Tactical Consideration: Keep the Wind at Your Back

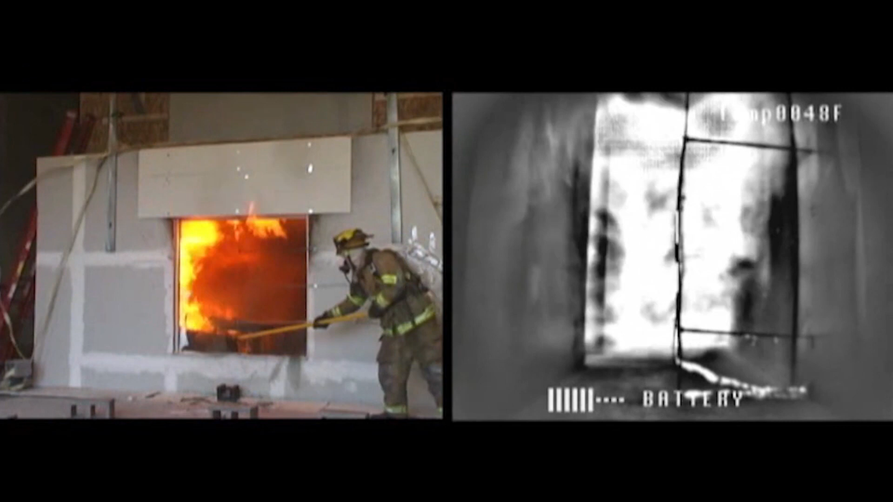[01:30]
These conditions would likely result in a fatal injury to both civilians and fully protected firefighters alike. The message is simple. Consider the wind as part of your size up and keep the wind at your back.